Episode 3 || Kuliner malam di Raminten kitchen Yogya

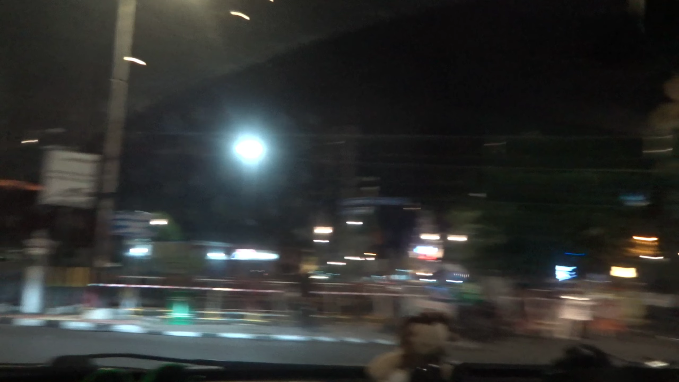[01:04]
di sini kita melewati Malioboro, tapi kalau Malioboro, di tengah pandemi seperti ini,
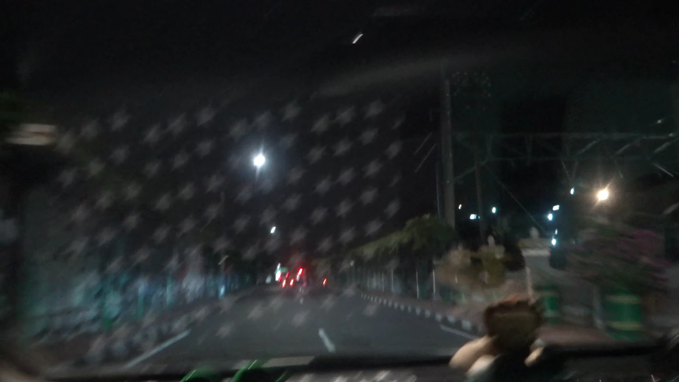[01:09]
cuman bukanya sebentar Sama tokoh-tokohnya juga Dan jalannya ditutup hanya perjalanan kaki yang bisa Untuk mobil,